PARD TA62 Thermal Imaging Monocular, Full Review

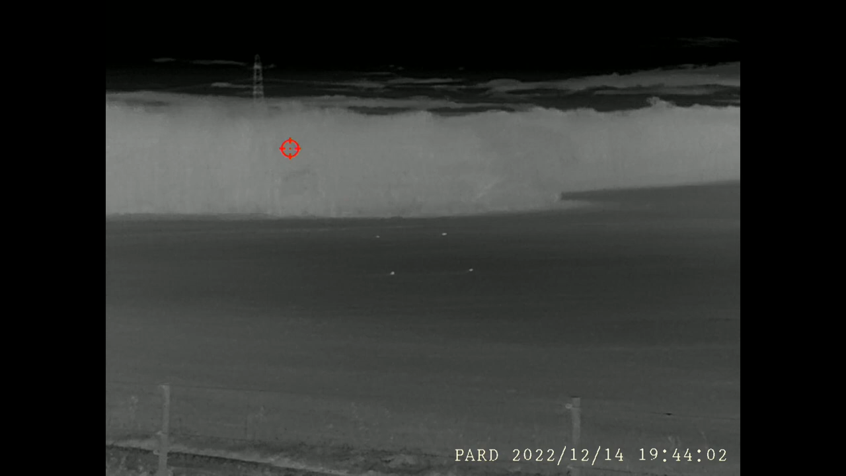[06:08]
here you can see the red hot spot finder dancing around the screen looking for the hottest spot I'm also scrolling through the colour palettes of white hot black hot
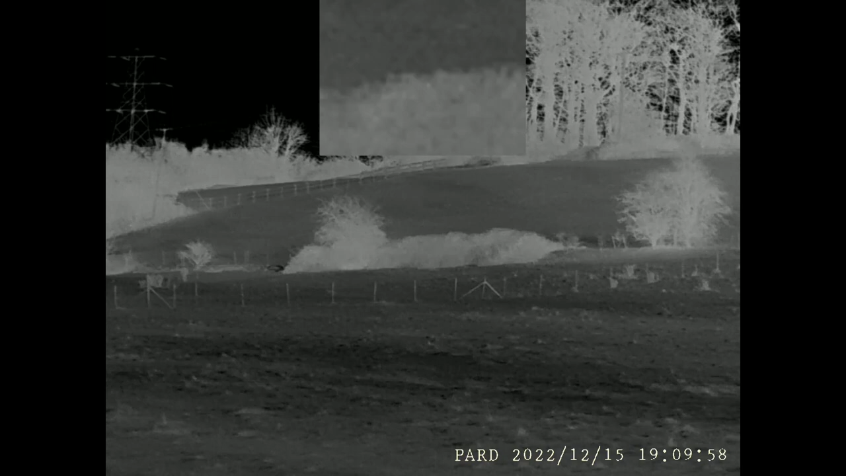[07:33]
I thought the image quality was excellent at this price point it gave me fantastic texture to allow me to see the landscape in its true format I was easily able to see all foliage fences
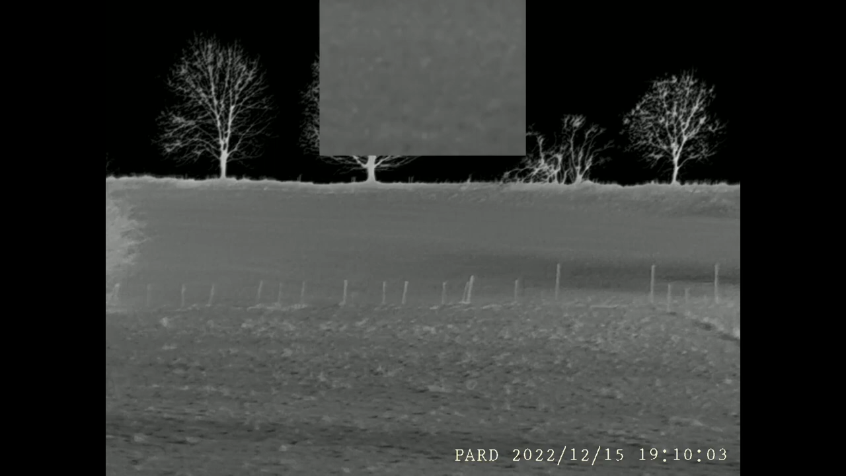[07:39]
and barbed wire to make sure all my shots were going to be safe
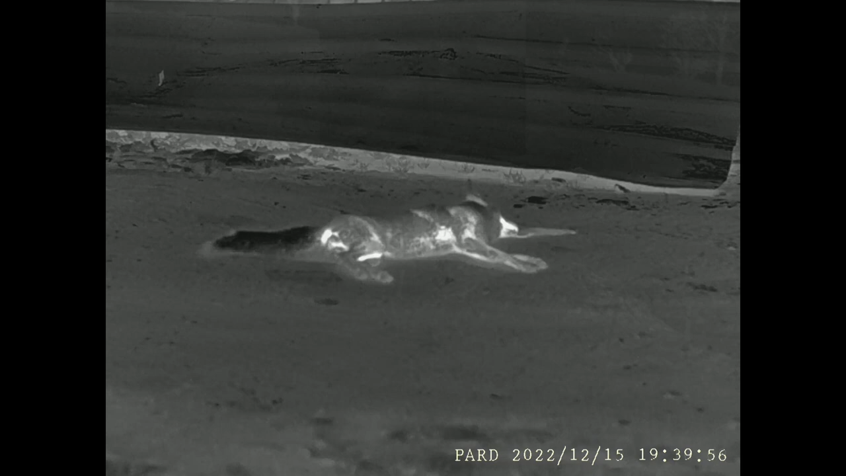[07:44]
this fox is clearly cooling down now but it's great to see the texture still available from the sub 25 millikelvin net d rating on this part
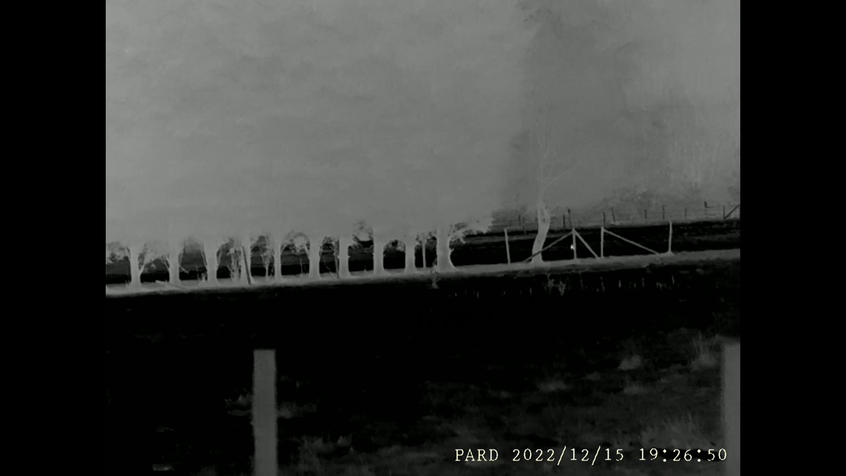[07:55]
I particularly like this clip because it shows the great contrast available from the part you get great
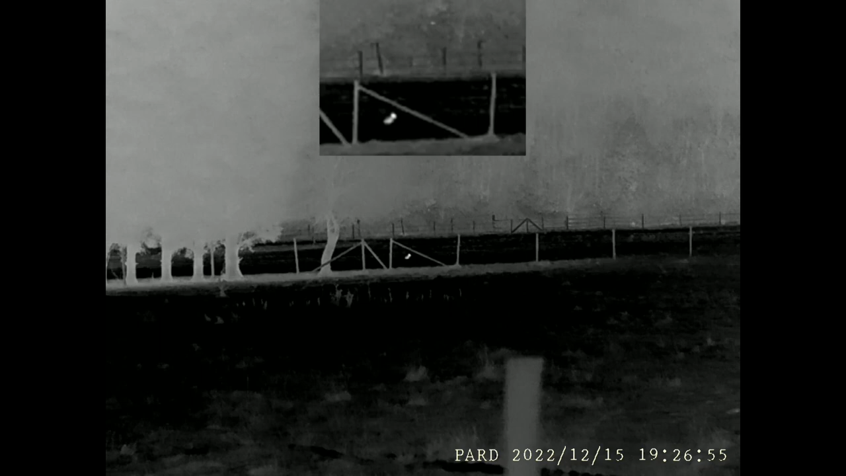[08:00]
texture on the landscape but that doesn't stop the fact that brighter hotter hair pops well from the background to make sure you notice it immediately
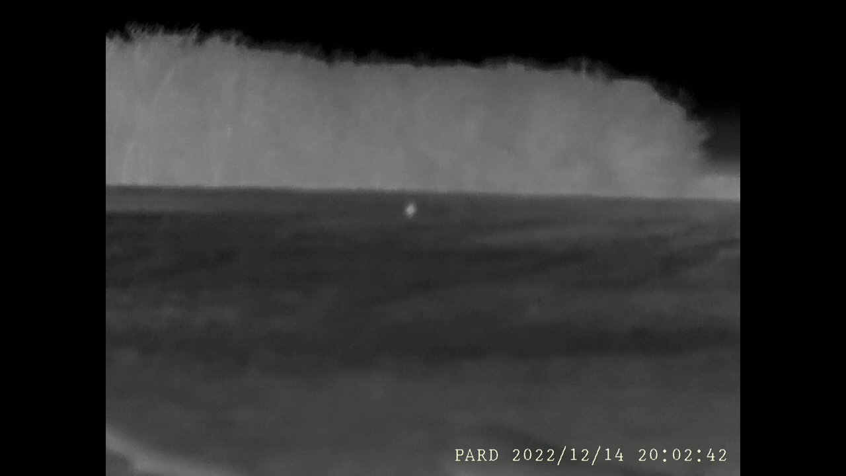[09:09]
this is a roadie looking back over its shoulder from about 150 meters away checking out what I'm doing as I drive past in the truck on the farm
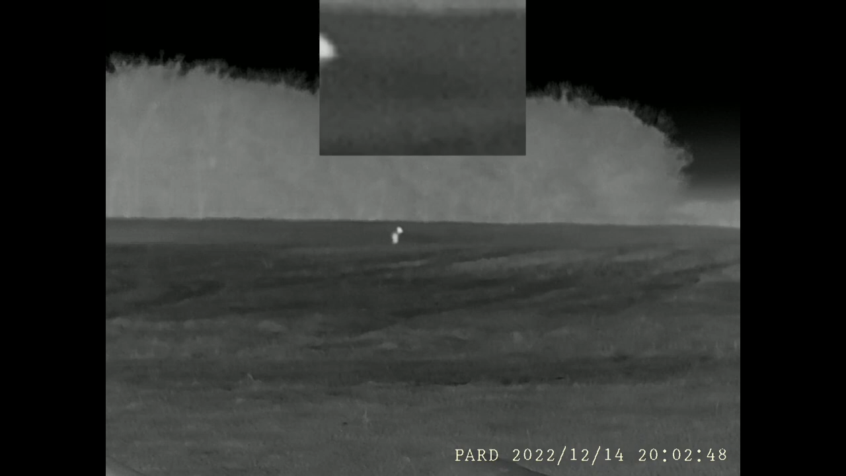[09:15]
I've only had this for about four days I love it already
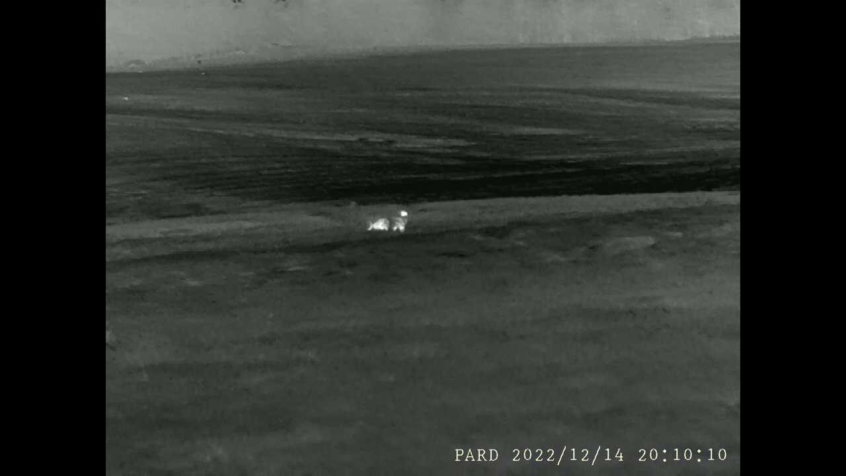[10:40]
these hairs are dancing around it's about 60 meters away from where i'm standing there's a 30 hertz refresh rate and the picture is very fluid and smooth motion
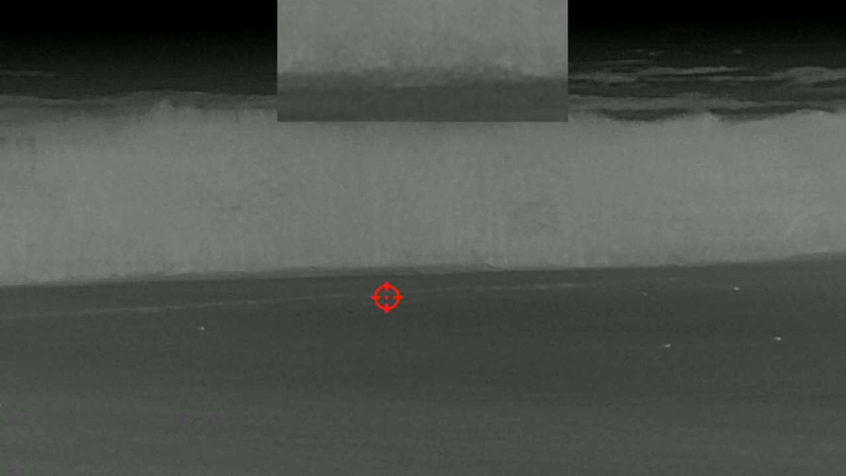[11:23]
dancing all over the place all the time especially when you've got a lot of quarry spread around there's some video over a lot of hairs on a
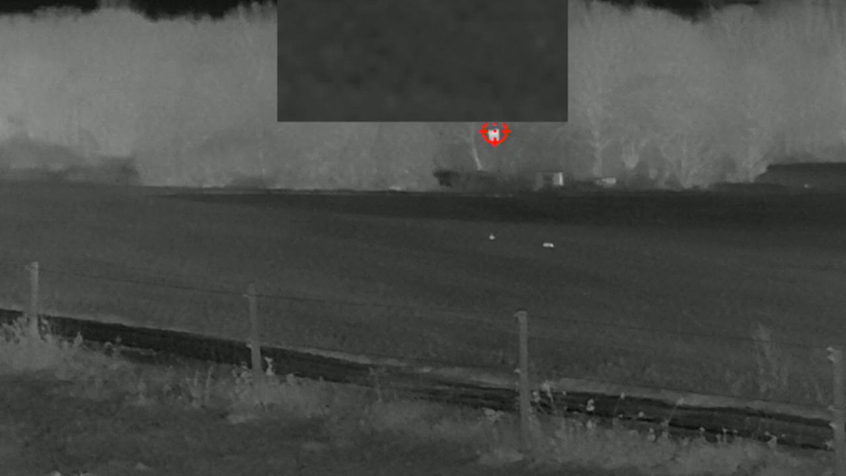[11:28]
large field of the night hot tracking is bouncing all over the place it's like a little red circle zooming
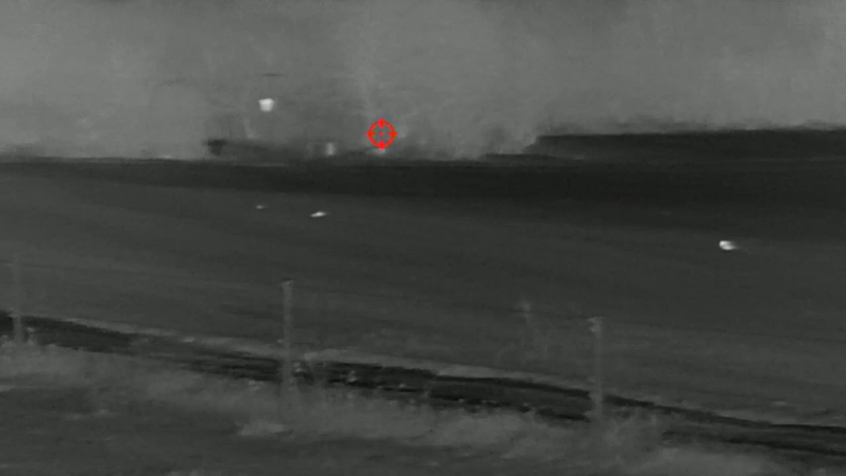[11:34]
around not not my cup of tea but it can be useful in some scenarios
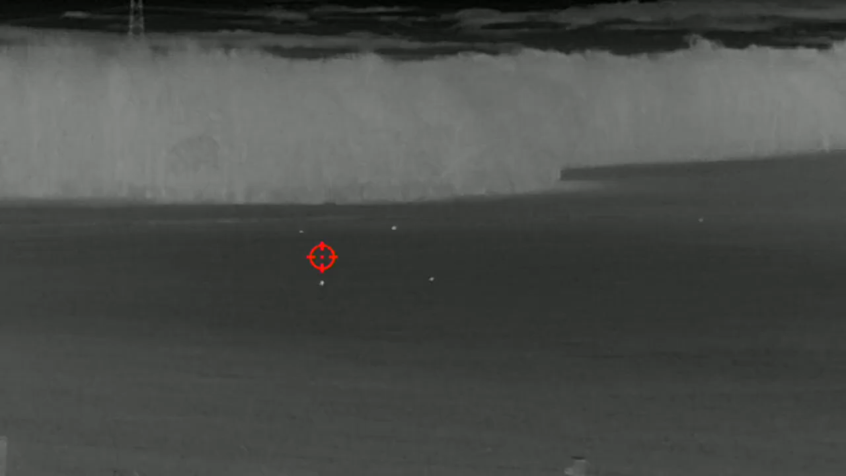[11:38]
next setting here is center marking so center marking basically gives you such like a crosshair type arrangement right
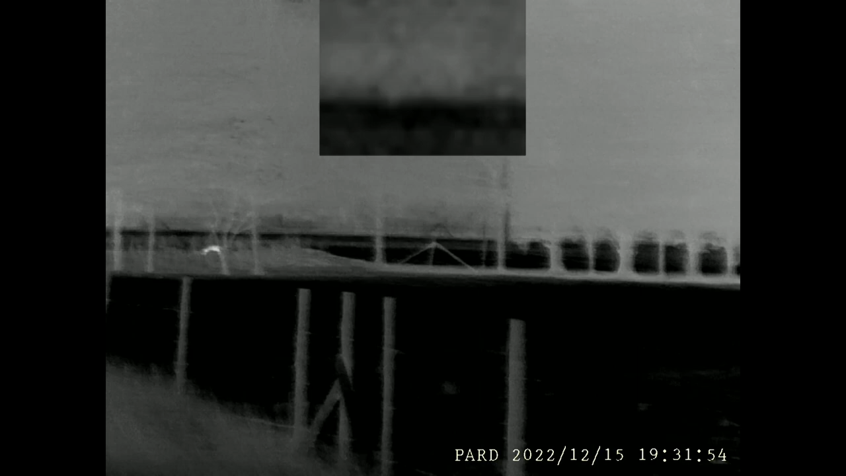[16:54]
i was tracking a fox as it headed behind some trees in some dead ground and i lost view of it but about 20 meters ahead of where it was heading full another white hot spot appeared and it would appear to be the farm cat that was inquiring what was going on the fox later turned around and reappeared back where i'd seen it earlier
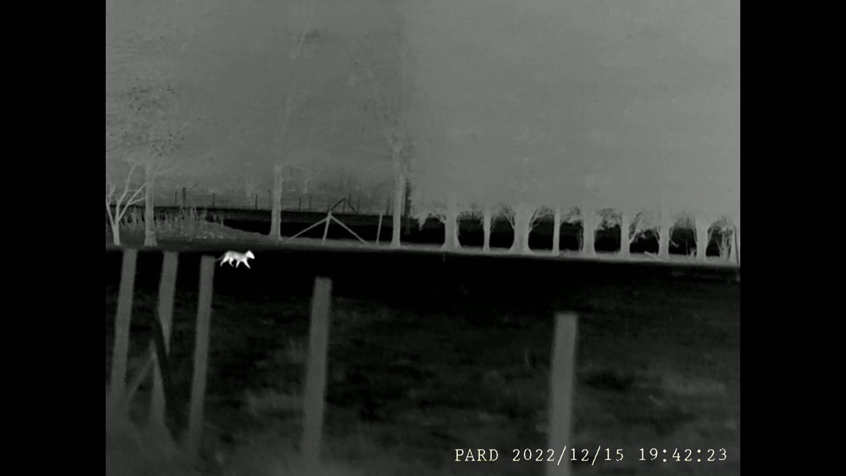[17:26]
at this point i let the part hang around my neck and i changed the rifle and took the shot on